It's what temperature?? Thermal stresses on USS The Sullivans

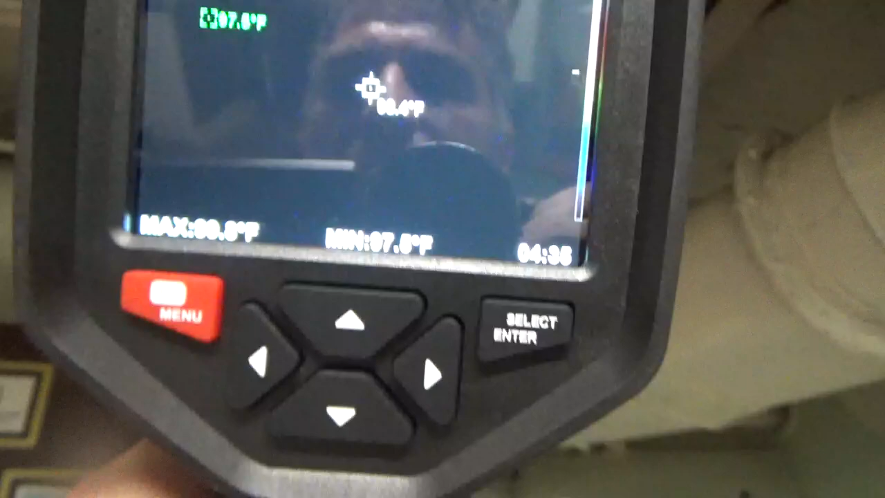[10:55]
there we go now i'm pointing it at the overhead all right and this leads
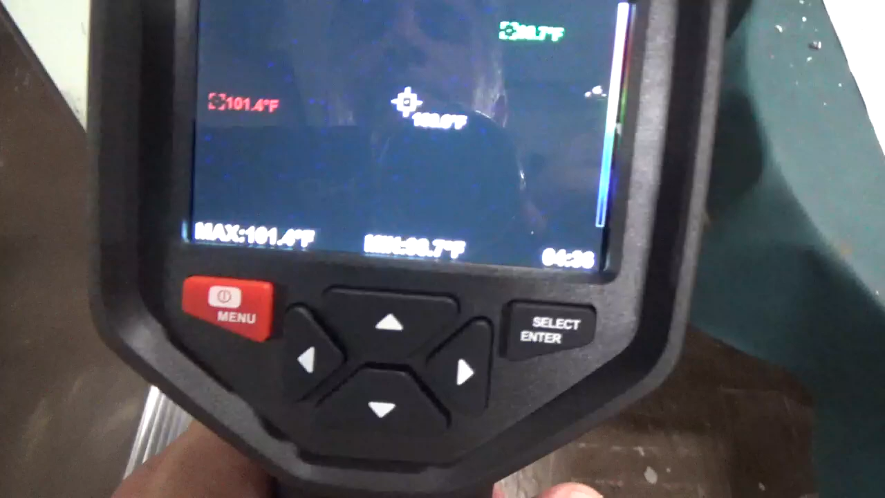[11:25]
On screen: max 101.4°F
but on the decking here it
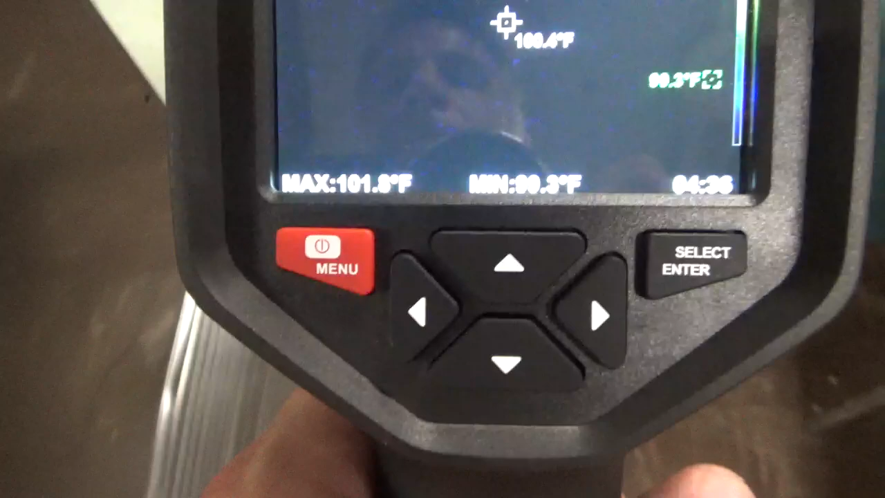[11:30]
says 101.102 minimum of 99 but
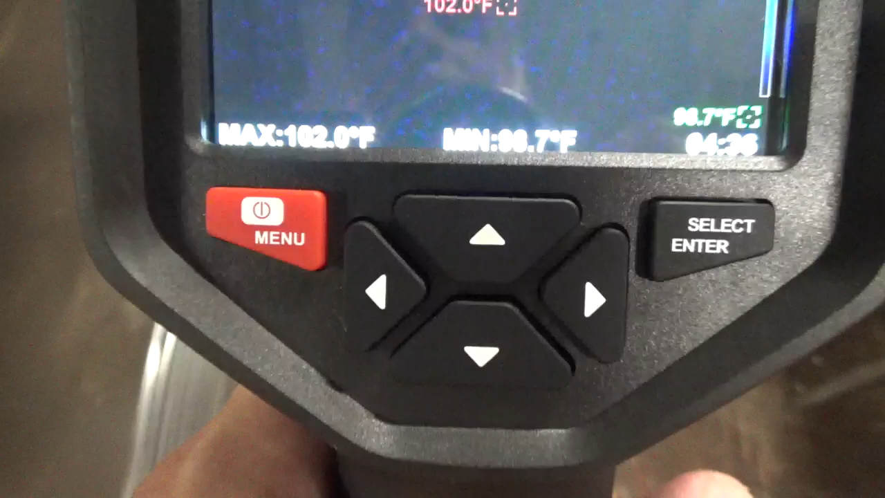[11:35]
On screen: max 102.0°F
on the decking here it says 101.102 minimum of 99
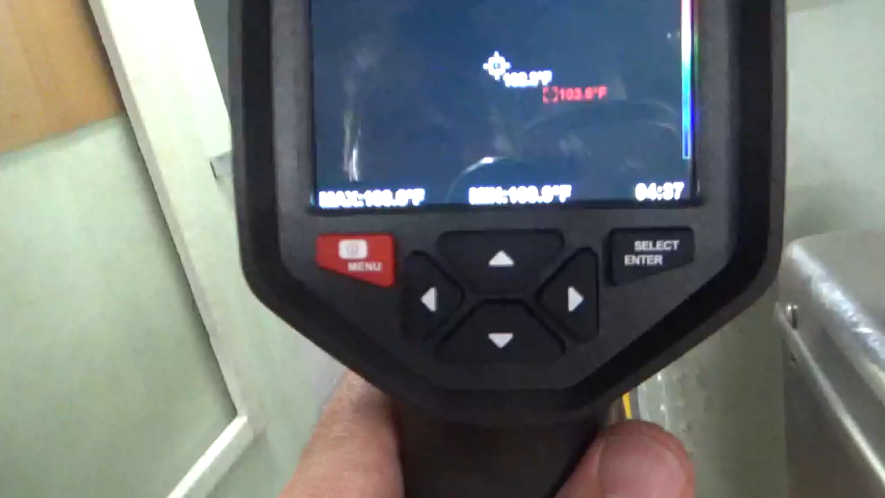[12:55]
and again i hope you guys can see that i know this thermal camera
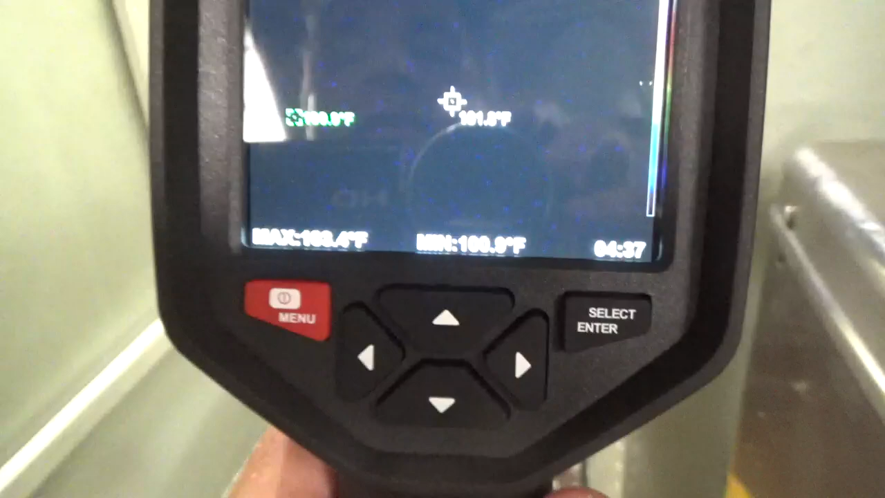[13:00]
you know trying to read it
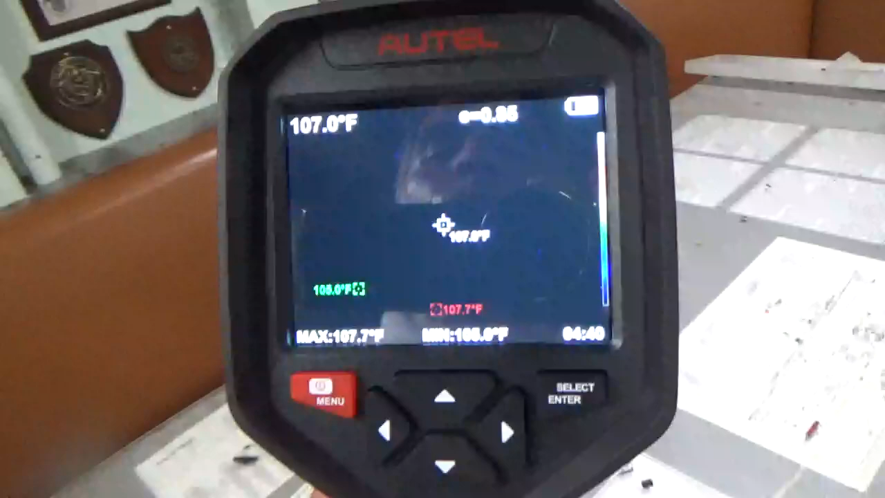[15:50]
On screen: spot 107.0°F
wow now it says 107 106